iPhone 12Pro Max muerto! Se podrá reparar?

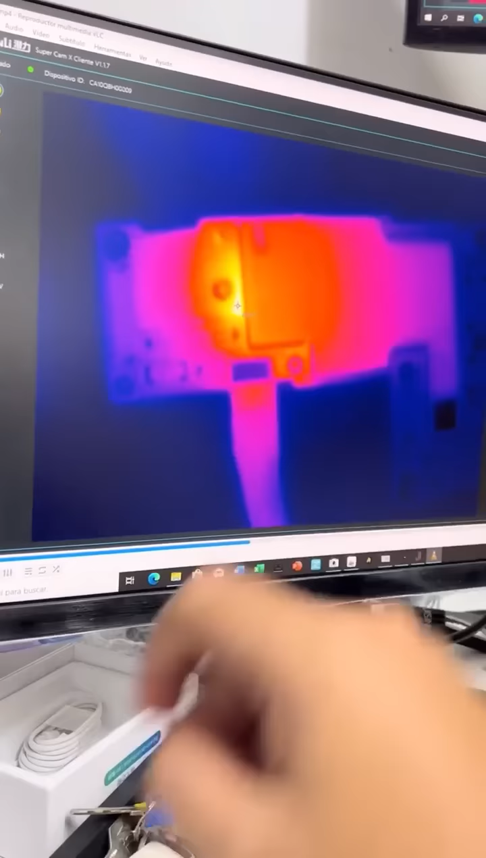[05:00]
ese pequeño destello naranjadito Al parecer técnicamente según lo que vemos aquí Pudiera estarse calentando por
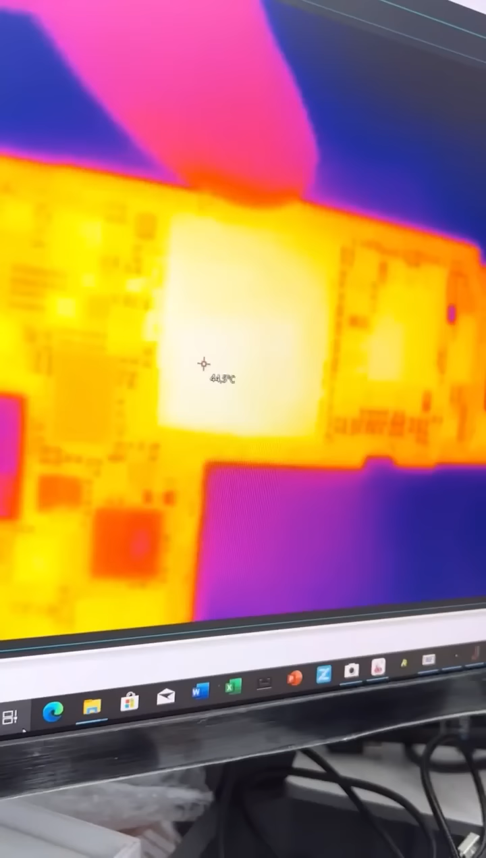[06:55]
Vamos a ver Eso que se ve ahí en el centro es su procesador Que tiene bastante temperatura 42 grados
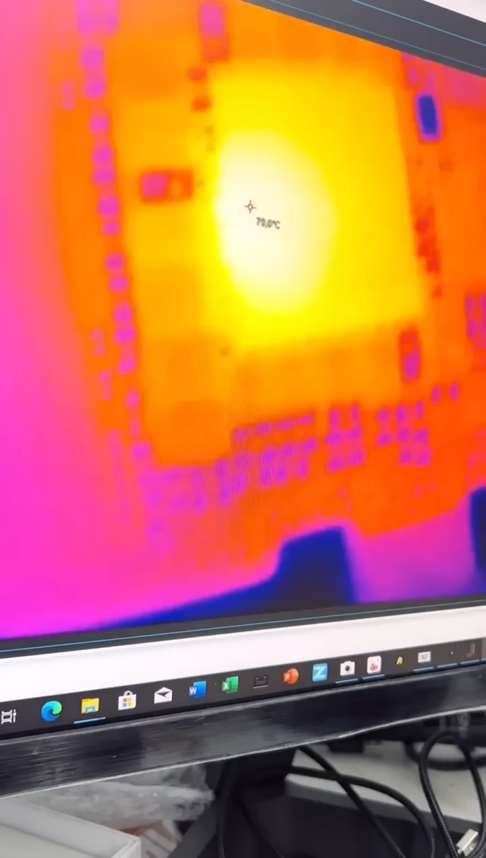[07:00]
Bueno no es tanta En este caso tenemos 84 grados en el lado del P1000 Al parecer tenemos
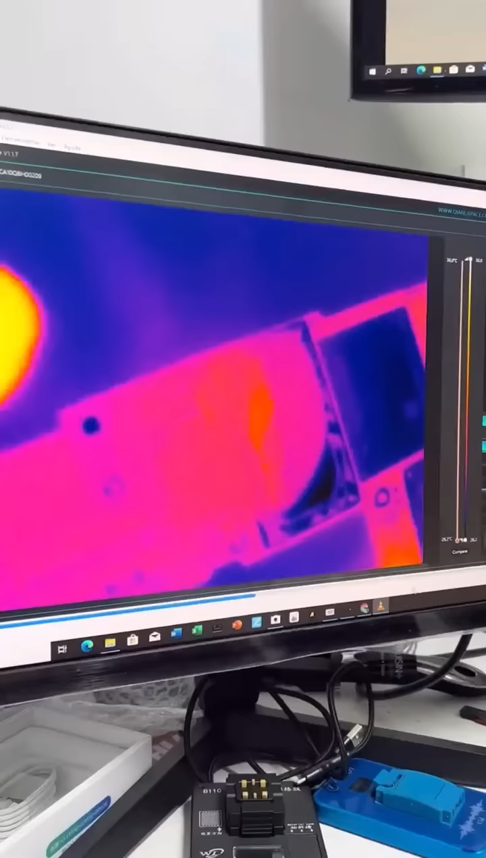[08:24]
térmica Y a verificar a ver si se está calentando o no Efectivamente mire ese circuito que se calienta ahí
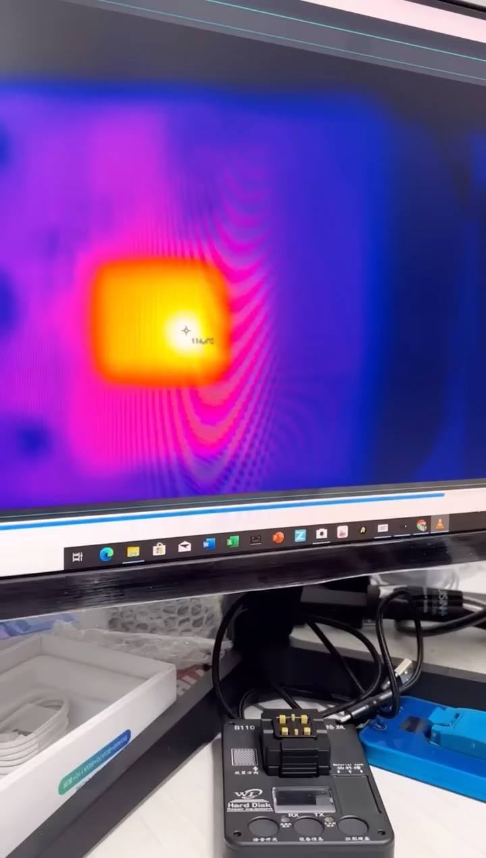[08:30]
bastante Parece ser que es la falla Hemos medido y tiene sus salidas en corto Así que probablemente tenga una
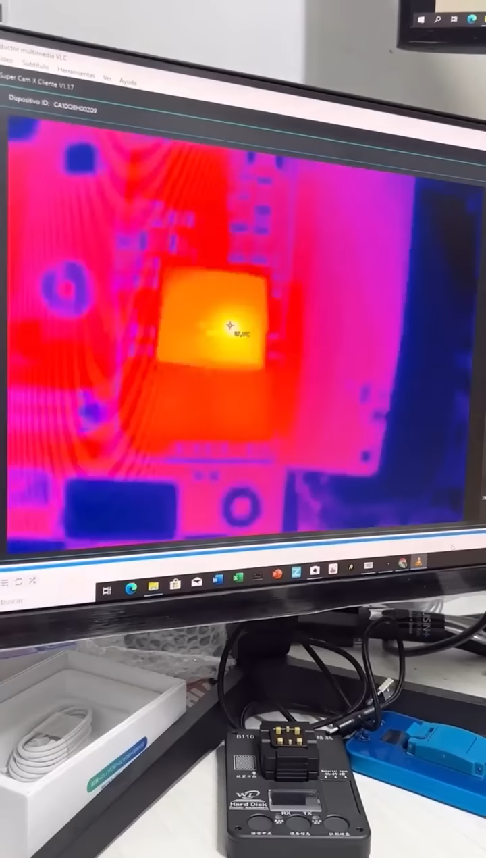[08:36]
falla interna Este pequeño circuitico Ahí lo está viendo Es ese